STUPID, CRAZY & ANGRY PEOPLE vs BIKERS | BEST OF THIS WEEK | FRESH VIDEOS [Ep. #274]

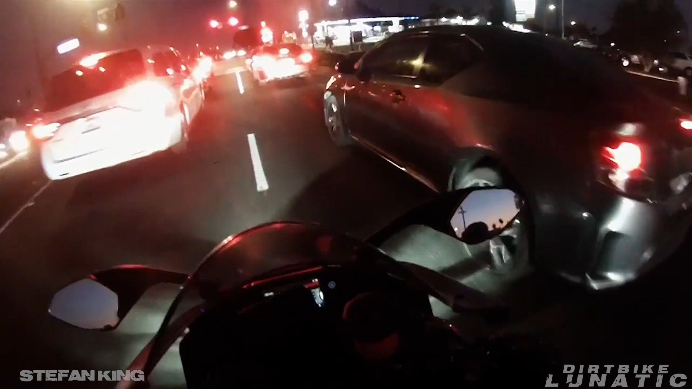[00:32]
You gotta look, you gotta look, you gotta look. I was going right before I had to go the other way.